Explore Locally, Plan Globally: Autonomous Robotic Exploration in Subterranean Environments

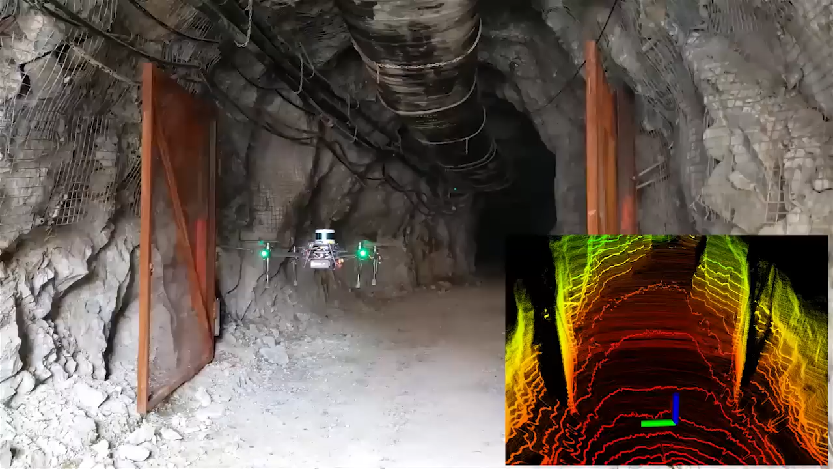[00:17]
The local exploration layer is responsible for planning collision-free and safety-aware paths to explore the environment within a sliding local volume,
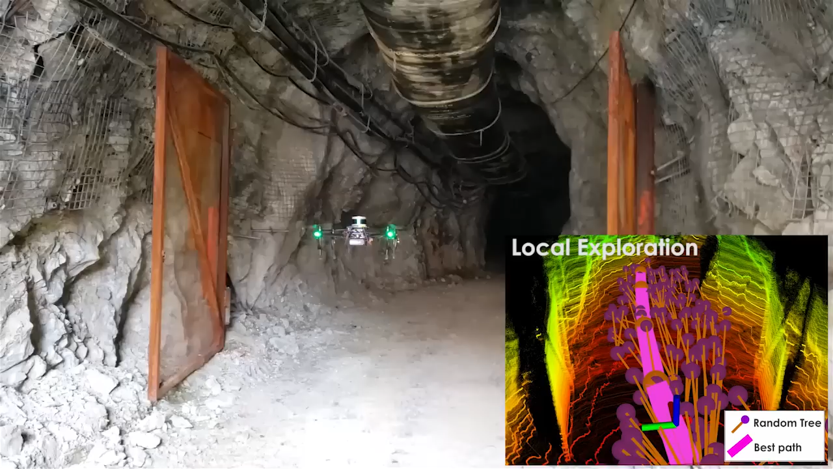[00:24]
while the global planning layer aims to relocate the robot to unexplored frontiers, ensuring continuous exploration of the environment in case the robot reaches a dead end.
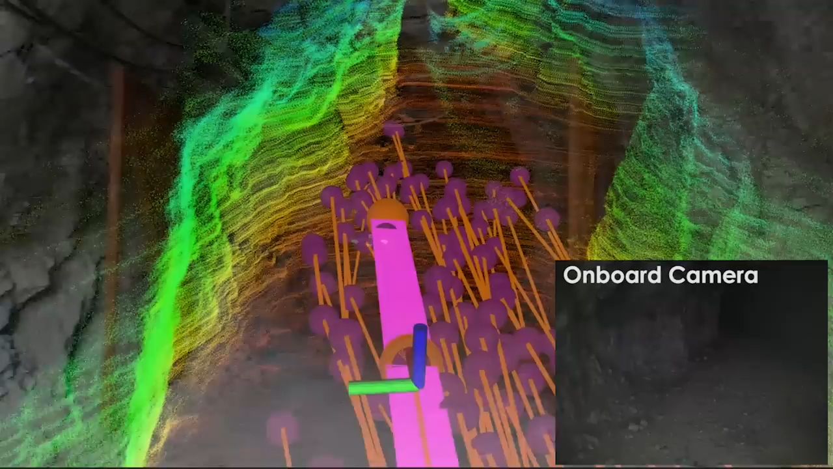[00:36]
Furthermore, the global planner keeps track of the time endurance of the robot and automatically triggers the homing procedure. In the first experiment, we demonstrate the rapid local exploration and safe return to home behavior of the proposed approach.
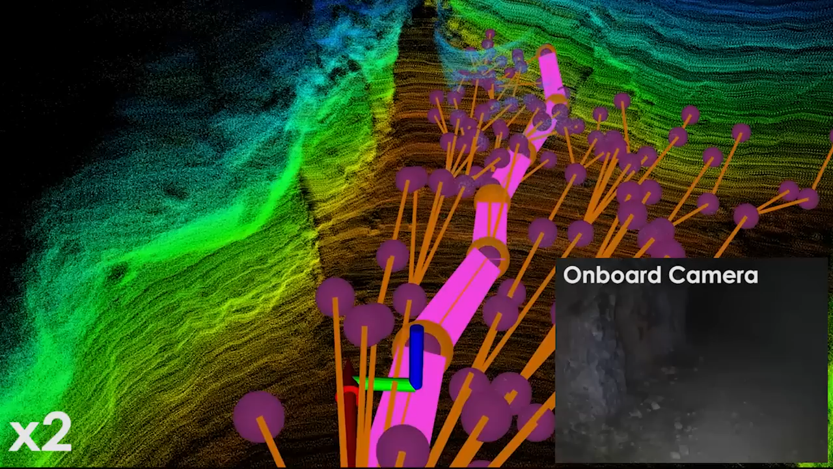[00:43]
The robot was deployed from outside the entrance of the mine, autonomously entered the mine, and continued to progressively explore the main drift. When the battery reached its critical level, the homing procedure was automatically triggered to bring the robot back to the home position safely.
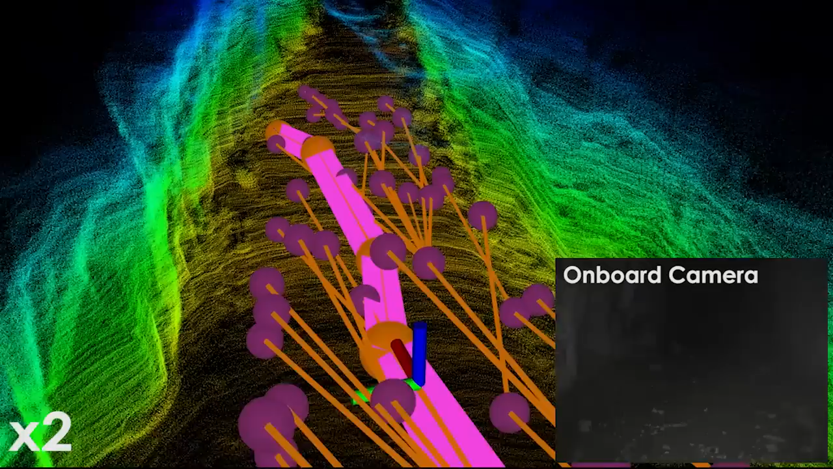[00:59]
More specifically, the local planner first utilizes the rapidly exploring random tree or ROT-STAR algorithm
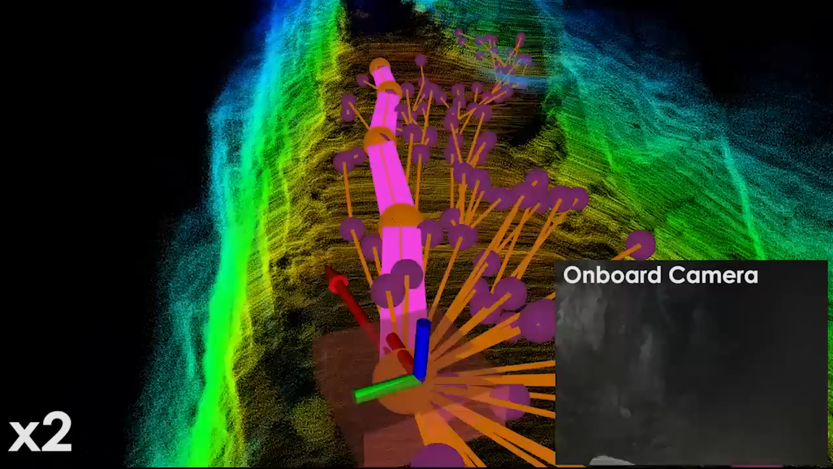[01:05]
to generate collision-free paths and then selects a good exploration path primarily based on the calculated volumetric gain.
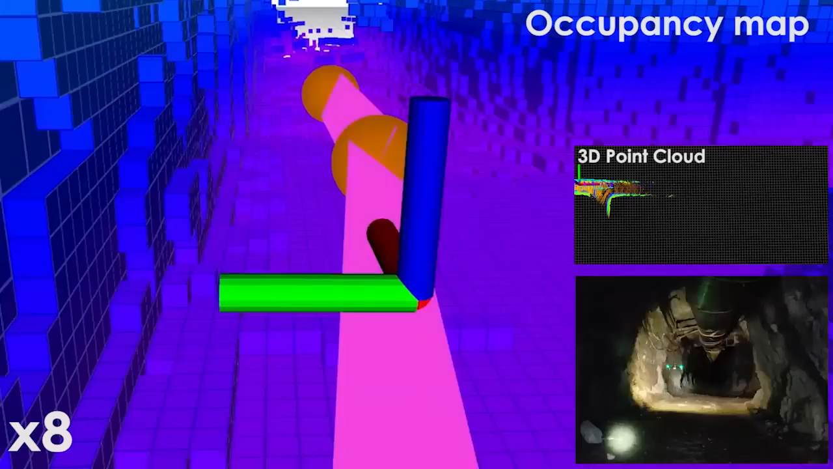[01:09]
Due to the uncertainties of the localization, mapping, and control modules, a safety metric for paths that are similar to the selected path are further evaluated to identify the best exploration path.
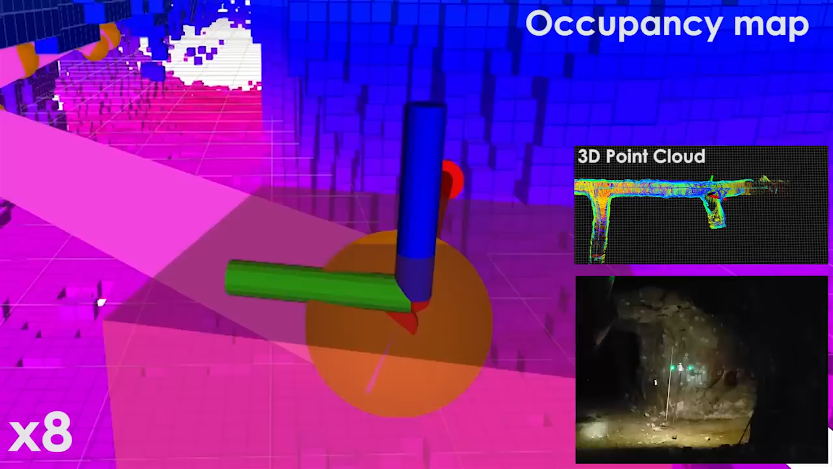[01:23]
At the same time, the global planner is continually expanded and maintained utilizing paths from the local random tree.
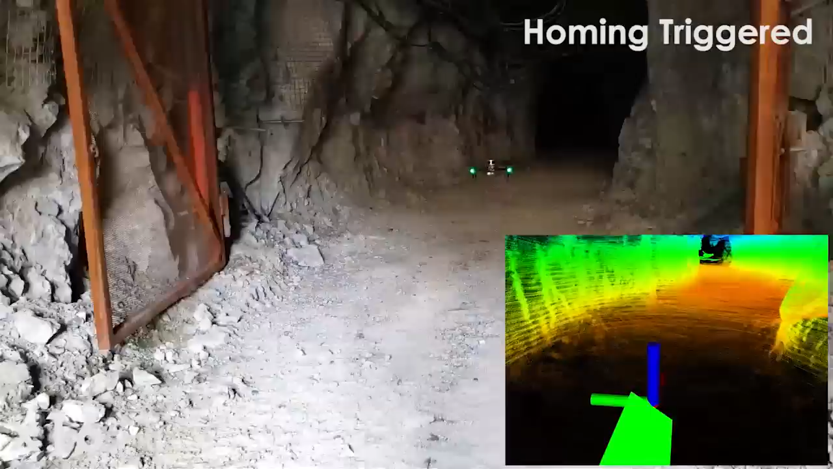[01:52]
In the second experiment, the robot was deployed at the base of a T-intersection inside the mine to
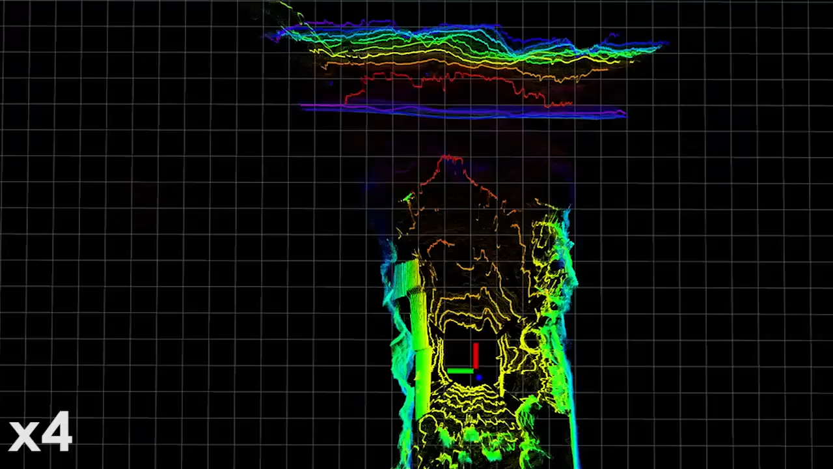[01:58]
demonstrate the multi-branch exploration behavior of the global planning layer.
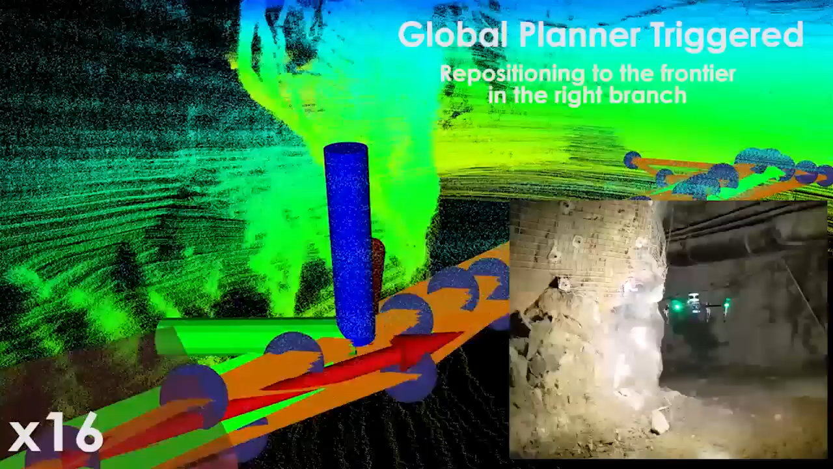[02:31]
the global planner was then triggered and repositioned the robot to the exploration frontier of the right branch before re-engaging the local planning layer.
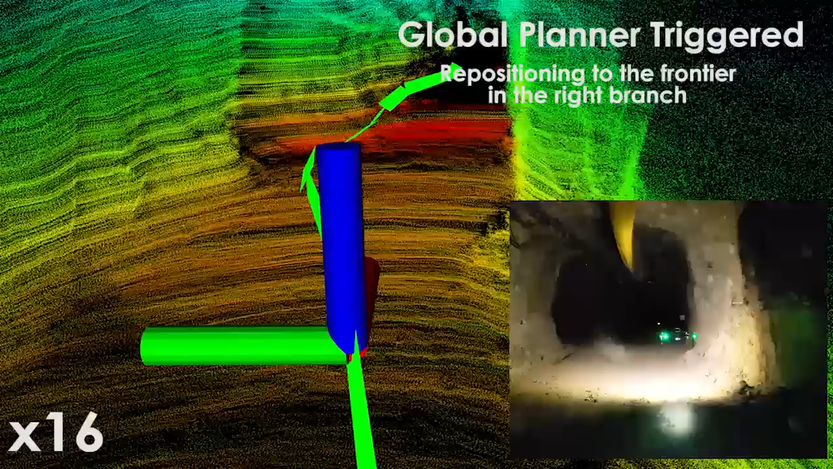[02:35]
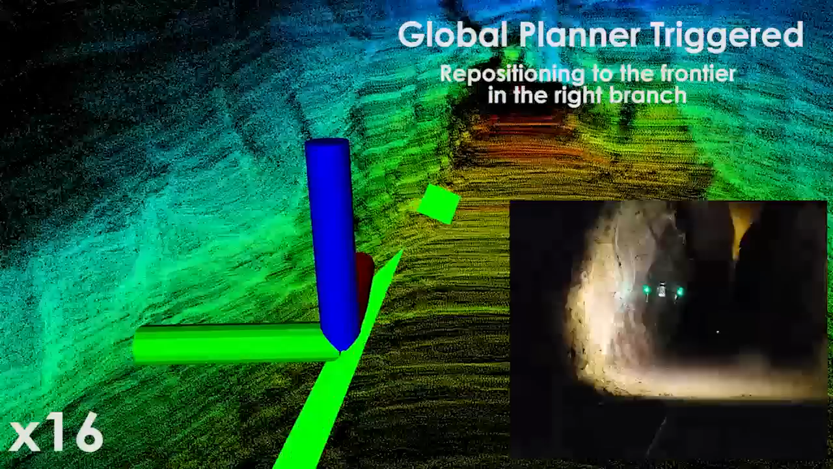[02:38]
The right branch was then progressively explored until the robot's battery reached its critical level,
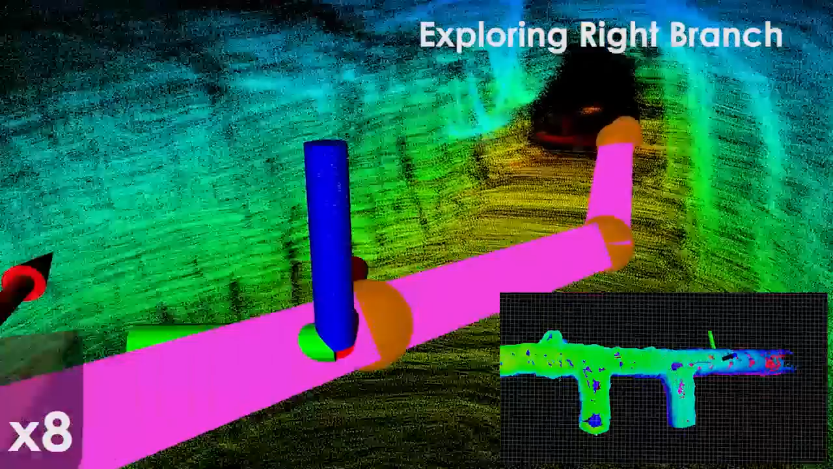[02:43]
at which point the homing procedure was engaged and the robot returned safely to its initial takeoff position.